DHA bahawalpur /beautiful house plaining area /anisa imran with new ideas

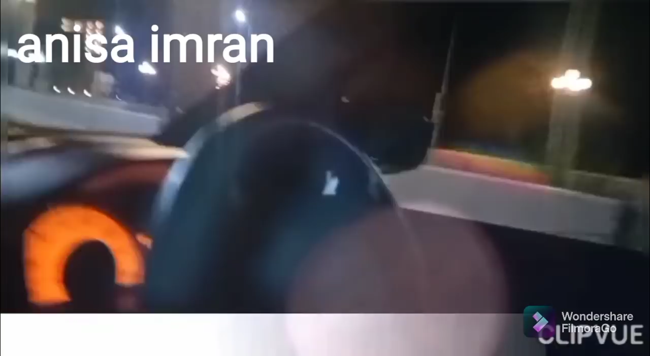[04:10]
ये देखिए जी, ये DHA में हम इंटर हो रहे हैं। ये DHA का मेन गेट है। तो रात थी तो कुछ सही अगर नज़र ना आए, समझ ना आए तो माजरत चाहती हूँ। अगर मेरी वीडियो अंधेरे में कुछ मिस हो गई हो तो
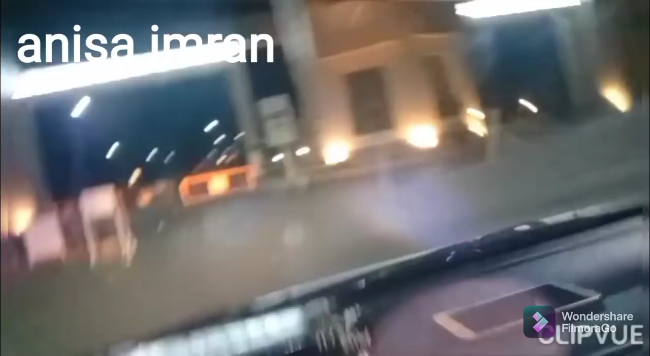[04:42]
ये देखें जी, बहुत ही खूबसूरत माशाल्लाह, बहुत ही ज़बरदस्त किस्म का मेन गेट है।